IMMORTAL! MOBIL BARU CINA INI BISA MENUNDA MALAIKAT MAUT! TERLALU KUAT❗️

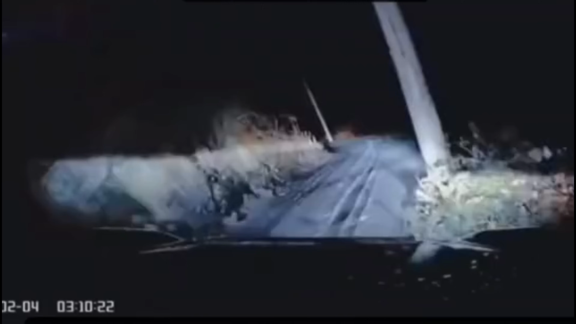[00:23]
Heboh, kembali viral kehebatan, kekuatan dan safety tingkat tinggi telah ditunjukkan kembali oleh mobil Cina. Kali ini, mobil Cina mengalami kecelakaan yang sangat parah.